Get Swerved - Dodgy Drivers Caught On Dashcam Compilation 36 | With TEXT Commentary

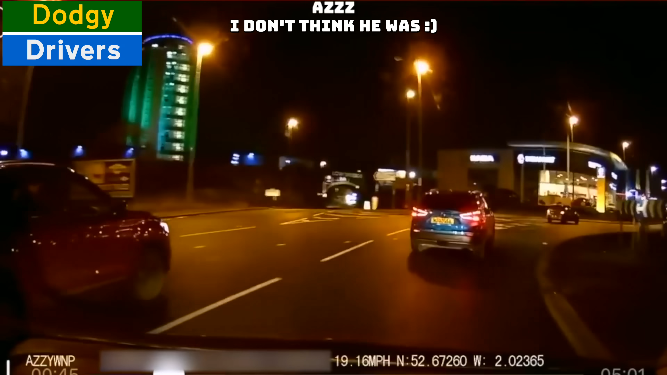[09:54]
You're in the wrong life. Am I? Fucking hell, you're in the wrong life. You were in the wrong lane. I don't think I was. You was, love, you was. She nearly hit.